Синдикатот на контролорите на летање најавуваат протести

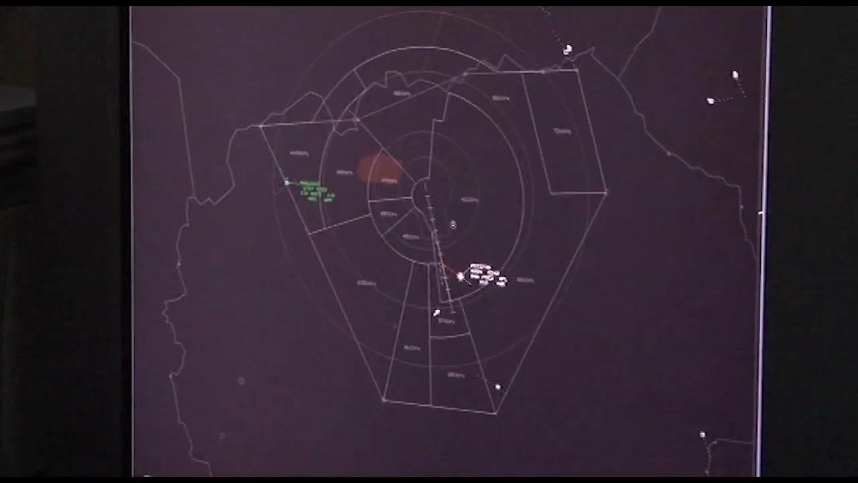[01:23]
Контролорите за летање реагираат и за застарината упрема, која како што велат, откако е инсталирана во 1999 година,
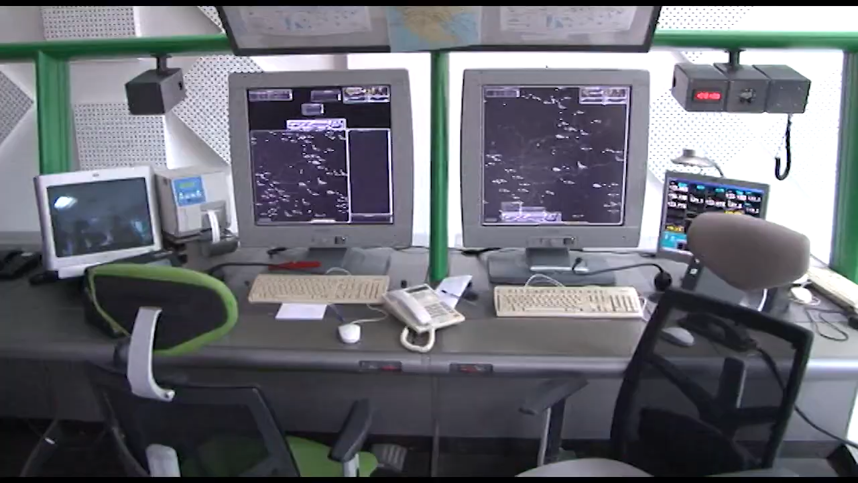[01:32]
до сега само се одржува, иако треба да се минува на секој 7 години. Поради ваквата состојба на упремата, како што укажува председателот на Синдикатот,
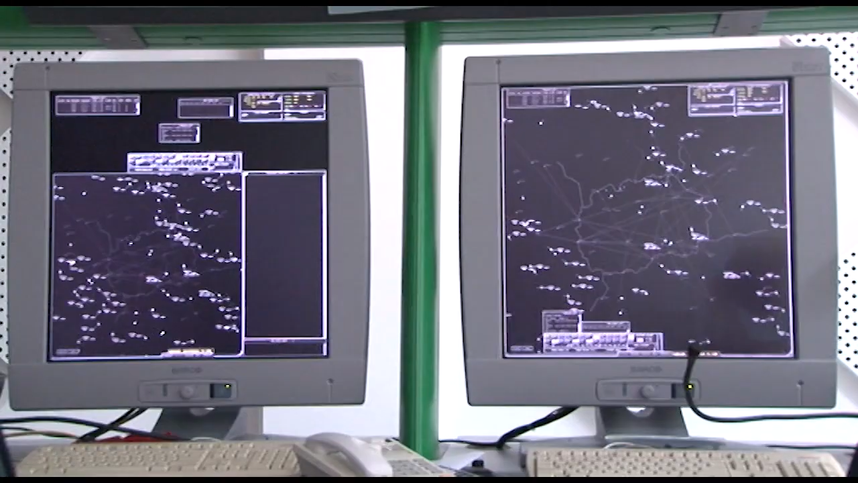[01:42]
годинава биле воведени рестрикцији и не биле прифакјани по голем број на авиони за прелет.